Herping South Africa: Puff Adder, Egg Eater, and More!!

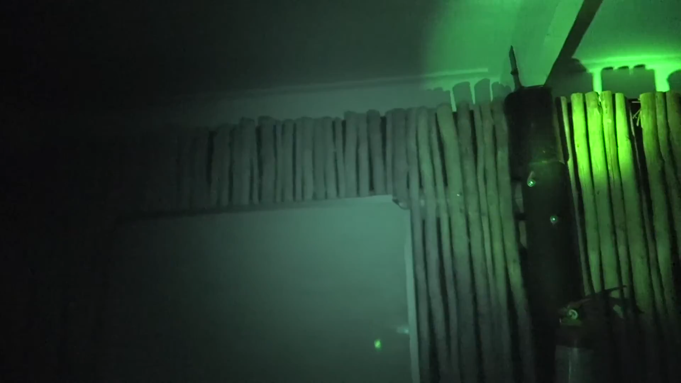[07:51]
Now, on the move. Anyway, this guy is a bush baby, which is a funny kind of creature.
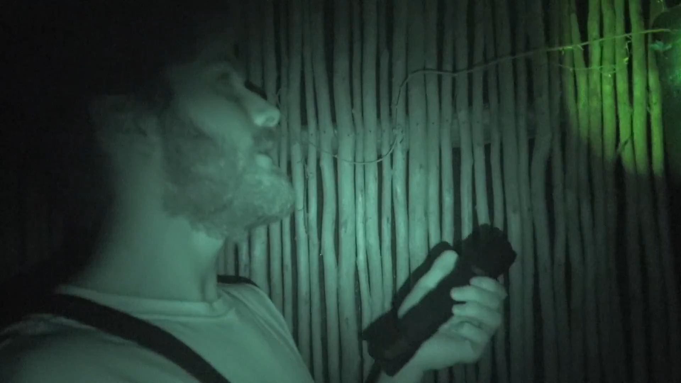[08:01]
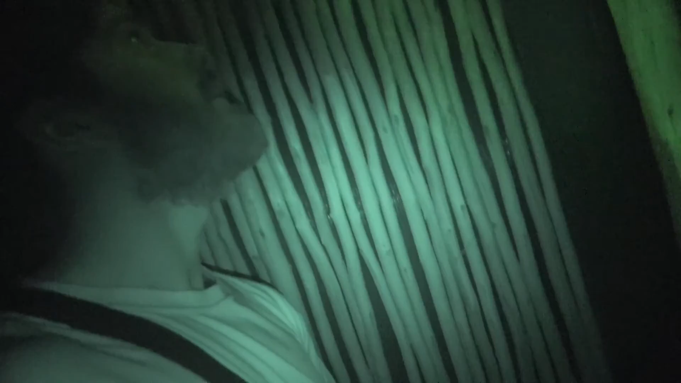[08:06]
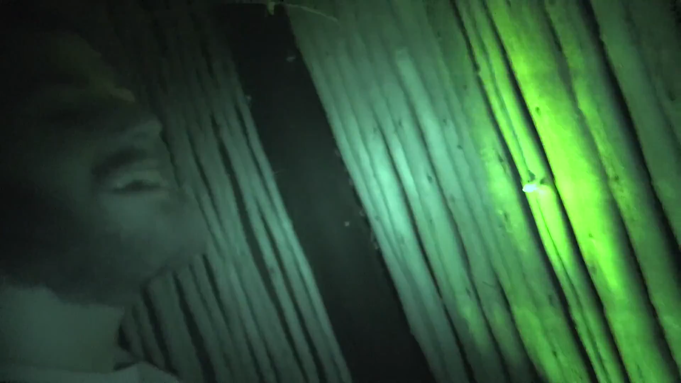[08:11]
I just touched him on the tail. He's freaked out that he's gone up this tree over here.